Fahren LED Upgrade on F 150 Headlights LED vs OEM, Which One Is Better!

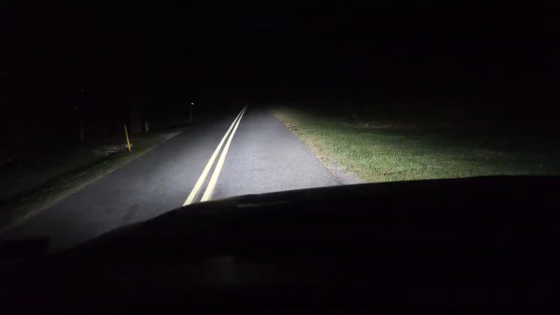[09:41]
um not as bright as I thought it was going to be you know I guess when this stuff is coming at you it looks a little different but from the driver's seat this looks beautiful I mean I couldn't ask for some more a little low and high beam test there and uh yeah then we'll just uh we'll do some still shots here just uh a better you know side by side comparison I think camera's not shaking and uh yeah that uh that's about that